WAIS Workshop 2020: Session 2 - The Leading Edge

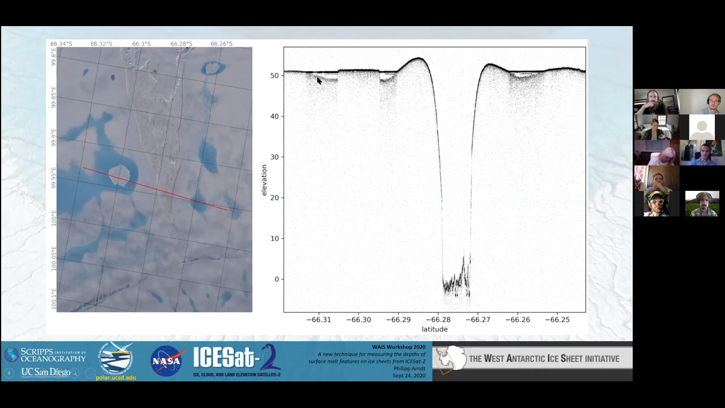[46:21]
So we took a look at a very particular set of these four melt lakes on Amory ice shelf that experiences melt during most seasons
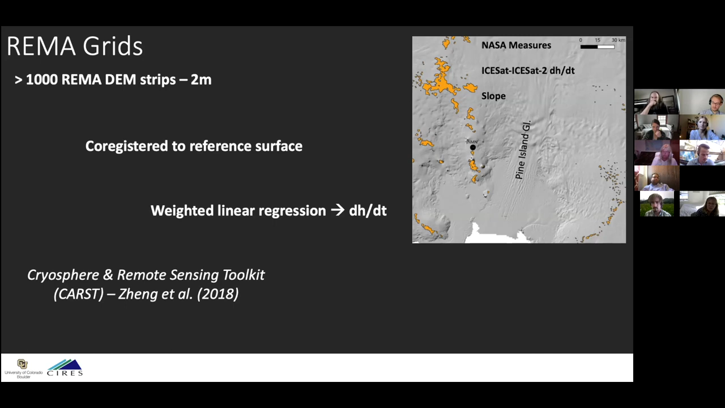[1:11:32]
And then once we have all these strips, we run a weighted linear regression through kind of on a pixel by pixel basis to get surface elevation change using, based on this CAST algorithm that YJ Zeng has used in his paper in the Arctic. And then, so for an example on the left, we have a surface elevation change grid for the Bear Peninsula, and we've clipped it to grounded ice.